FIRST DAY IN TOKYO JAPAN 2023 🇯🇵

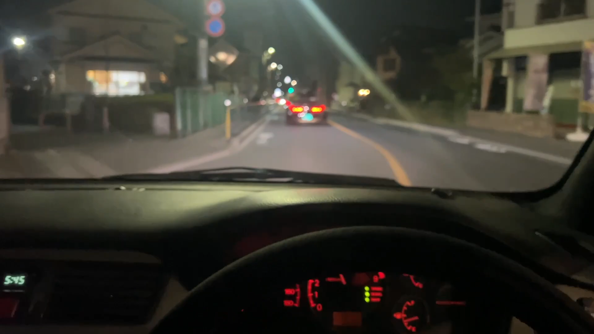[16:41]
Following Jamar and his NSX And the fact that I'm even driving in Japan is just crazy And the fact that I'm driving this caliber of a car is just